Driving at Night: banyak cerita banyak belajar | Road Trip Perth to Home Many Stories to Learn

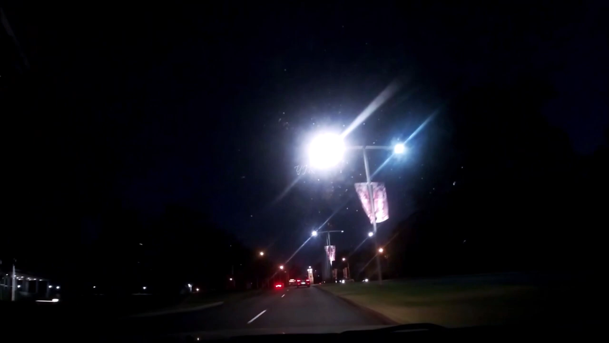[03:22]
Kings Park, here we are. So this is Kings Park at night. Normally we come here in the morning. It's not scary. It's not scary. Without Kings Park, the pollution will kill us.
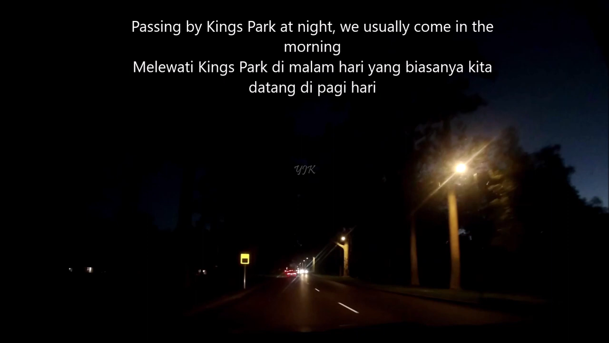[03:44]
Kings Park is good for the air. Maybe scary, but no. It's not scary because there are many big trees, of course. Yes. Christmas lights, right? Look at that. Ooh, beautiful. I thought they would have had some Christmas lights. Oh, you can see the town? Yes, ooh, beautiful. That's right there. That's so lovely. Like a... People are prepared for picnics. Yeah.
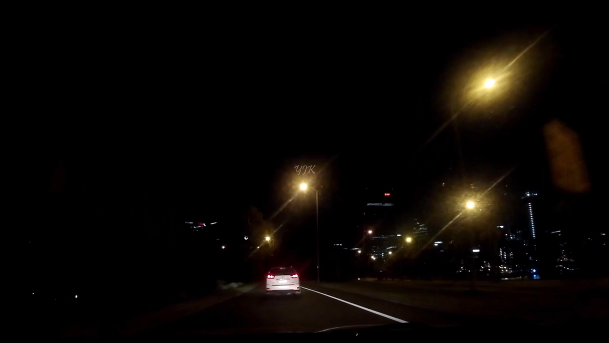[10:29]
Okay, now I'm going up the road here. Yes, as I said. On the left is a big Christmas tree in Mill Point, we're going through Mill Point. On the left here, look. Can you see? It's been like this since Philip was a baby as well.